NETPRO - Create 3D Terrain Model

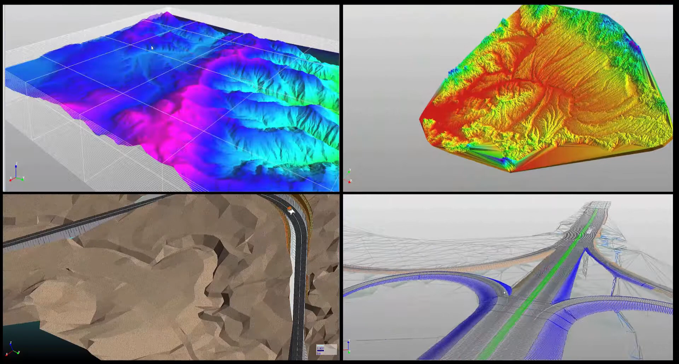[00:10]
Users can quickly create land models by using different data types in full detail with NETPRO.
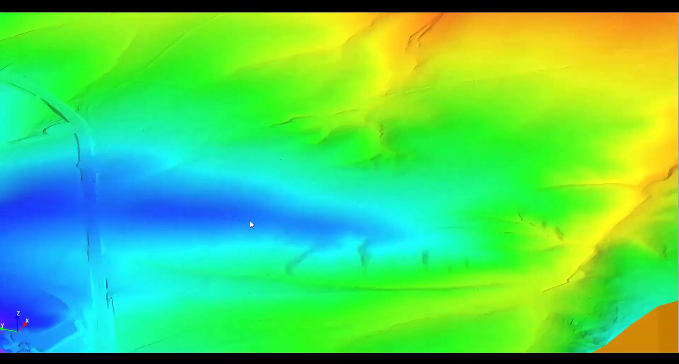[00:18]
Users can quickly create 3D digital terrain models from data in any file format,
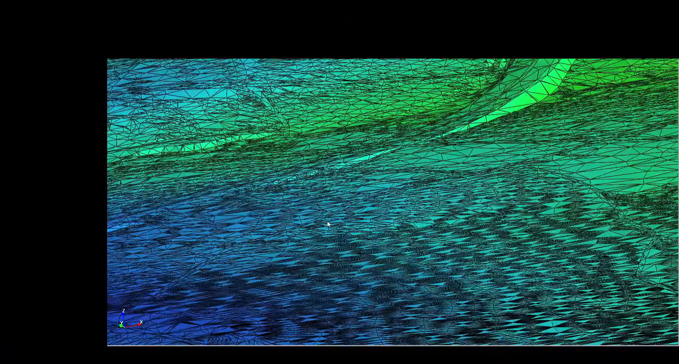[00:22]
including field measurements, point cloud, ASCII, GPS, raster, and land XML.